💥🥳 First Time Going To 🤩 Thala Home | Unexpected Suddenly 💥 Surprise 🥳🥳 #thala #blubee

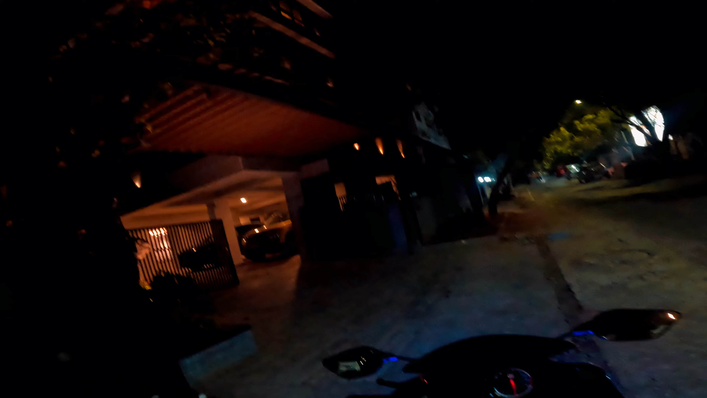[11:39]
அதுக்கு ஆப்போசிட்டில் தலை வீடு ஒன்று கன்ஸ்ட்ரக்ஷன் ஆகிட்டு இருக்குது. ஆனால் வேறு லெவலில் இருக்குடா, இவங்கெல்லாம் இன்ஜினியர் விட்டு தான் செய்வாங்க.
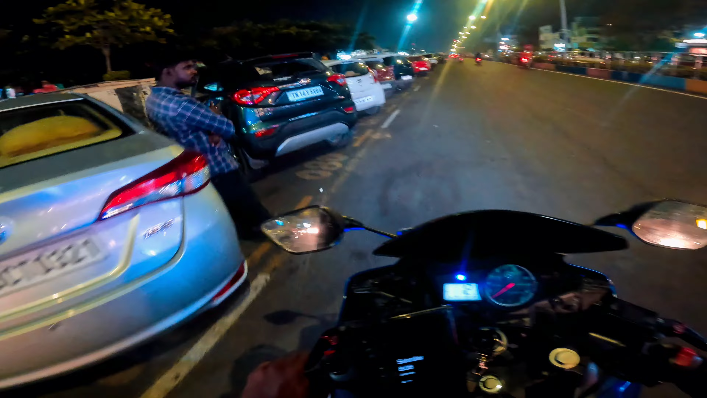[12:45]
இப்ப அவங்க எங்க இருக்கிறாங்கன்னு கேளு. வண்டி போட்டு கேட்போம். விஎஸ்கே அண்ணாவோட தார் இங்க நின்றுட்டு இருக்குது.